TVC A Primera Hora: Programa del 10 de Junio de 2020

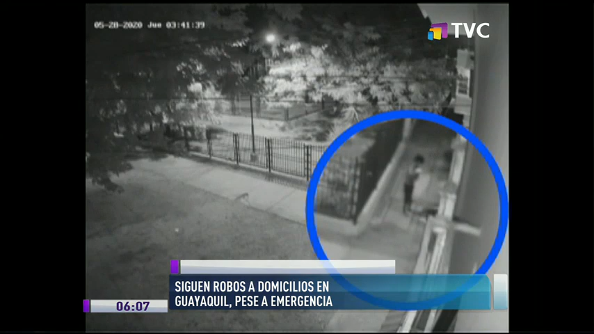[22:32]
en horas de la madrugada y robar la ropa que los moradores dejan en los patios. Sale con un palo para tratar de jalar con el palo zapatos, ropa que los vecinos dejan.